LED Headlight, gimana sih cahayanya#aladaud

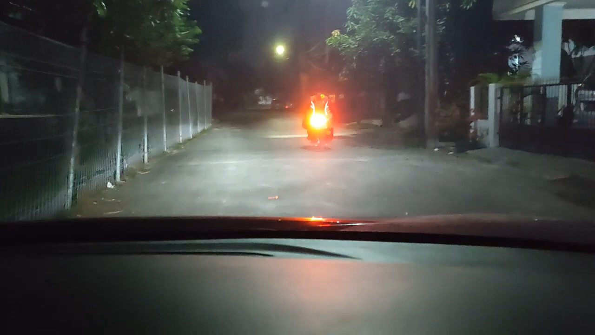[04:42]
Sebelumnya ini saya rekam pakai kamera handphone Xiaomi 10 Pro ya, 104 megapiksel. Jadi kalau ketampilannya di
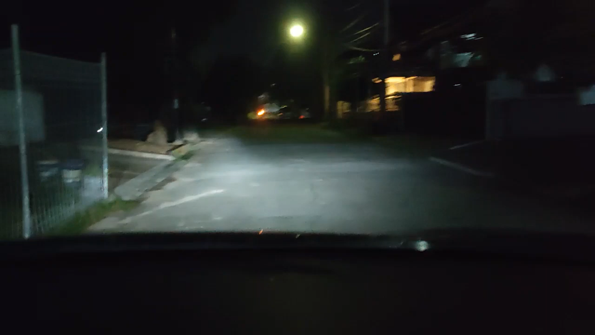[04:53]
video ini terang ya, karena kualitas handphonenya. Review saya tentang lampu ini kurang terang ya, pencahayaannya kurang padat. Kalau masalah tinggi rendah kan itu settingan dari reflektornya, tetapi kualitas lampunya untuk 35 watt ya agak menurut saya kurang padat, mungkin lumayannya kecil mungkin ya.
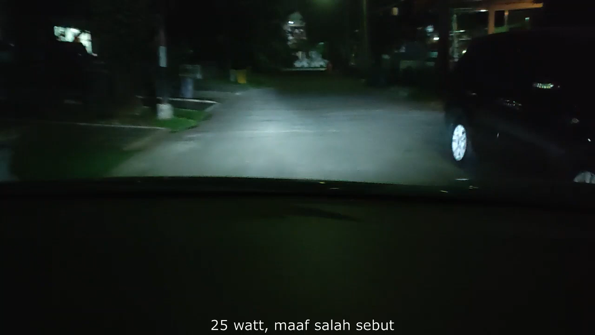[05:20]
Sorry, tidak bisa saya katakan bagus ya, nih standar lah. Mungkin kalau di tempat yang gelap banget mungkin ya lebih membantu daripada yang lampu standarnya, tapi kalau secara keseluruhan saya tidak bisa bilang ini recommended bagus ya. Ini agak terang.
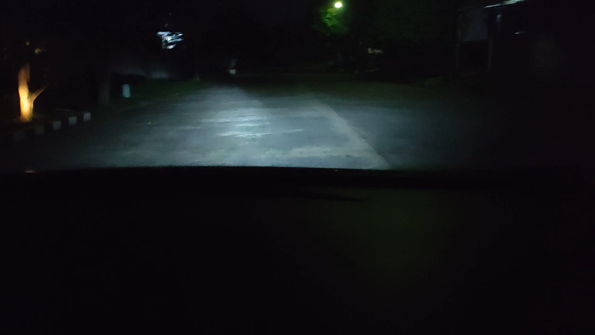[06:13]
Tetapi kalau dibandingkan dengan lampu standarnya yang nggak bisa halogen, soalnya beda kepadatannya. Tapi ya kalau untuk sekedar kota-kota ya cukuplah segini. Naik sedikit daripada yang standarnya. Tapi mungkin kalau di settingnya pas mungkin juga bisa di penglihatannya lebih bagus lagi. Mungkin ini memang perlu di apa setting ya.